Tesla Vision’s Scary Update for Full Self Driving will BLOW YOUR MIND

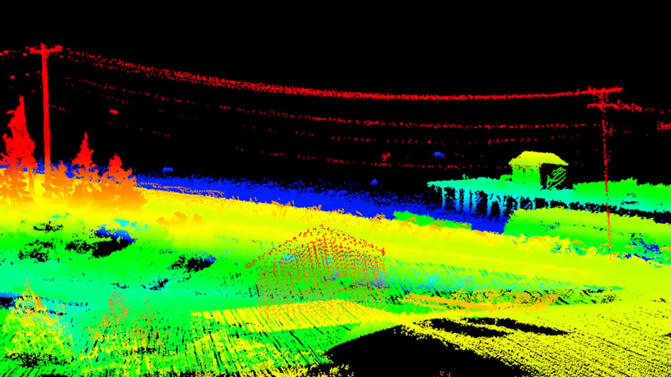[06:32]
But the only light it can see is its own light that it transmits. Given that the driving system relies heavily on visual cues and on reflected light and colors, LiDAR is missing the majority of the data it needs in order to drive. Cameras, however, simulate human eyes, which are proven to work.